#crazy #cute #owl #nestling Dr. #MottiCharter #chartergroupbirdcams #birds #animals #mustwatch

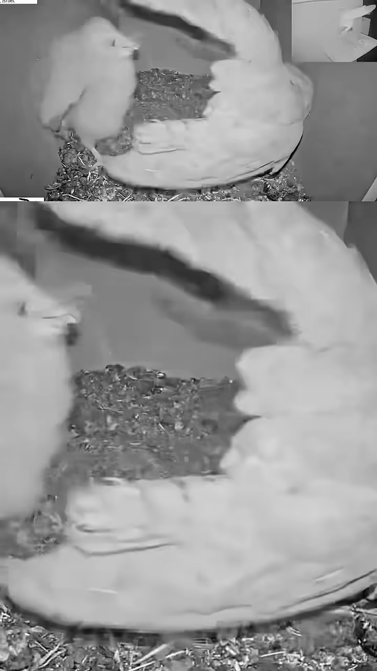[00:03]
we're in barn al ram on israel cam and we got this uh interesting case of having one nestling uh the female does not like to give up these uh rodents right away to her little nestling
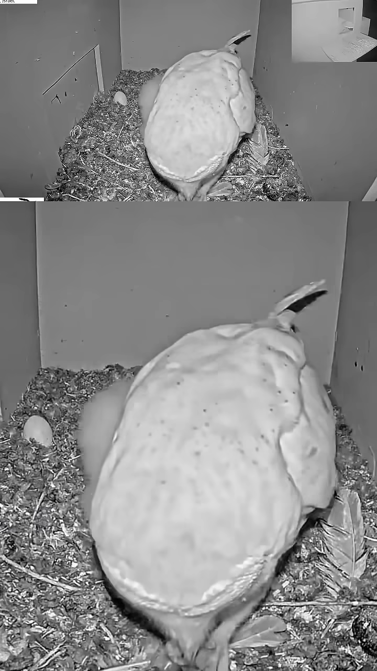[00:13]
because she's also hungry it's been a year there's not that much food but now they're down to one nestling they just have to make sure to feed and protect this one nestling
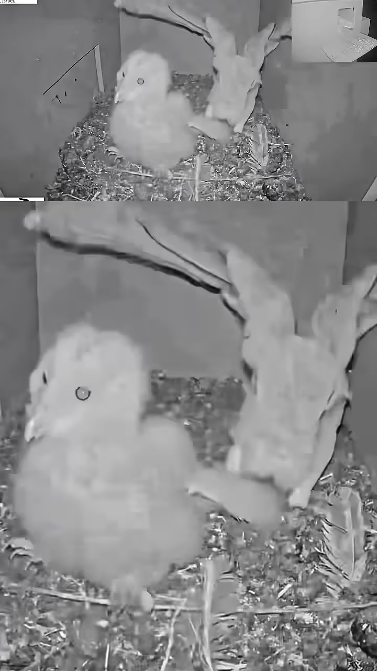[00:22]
look at that i explained a bit hard to get not giving the mouse away but this nestling is hungry and eventually grabs the mouse and doesn't waste any time gloves it down really fast i realize it's kind of competing
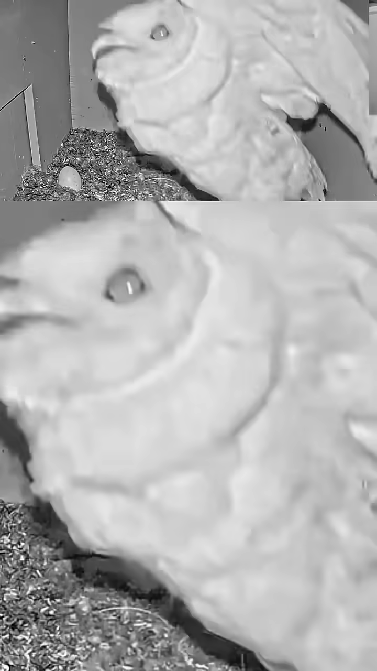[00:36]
with the mother at certain times so it has to eat as soon as possible
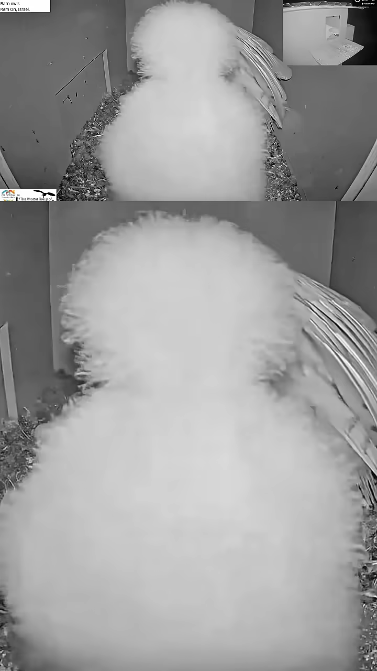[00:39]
um here's the male is uh bringing prey
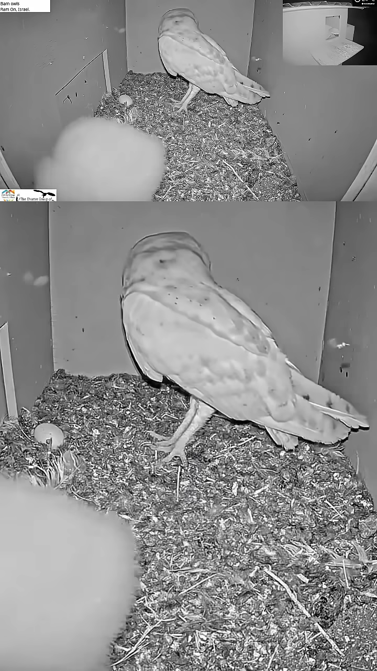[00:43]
so this nestling is actually grow seems to be growing very well uh eating a lot because it's alone so all the prey that doesn't this mother doesn't eat it goes to the nestling and he's really cute look at he's standing up tall the fluffy uh stained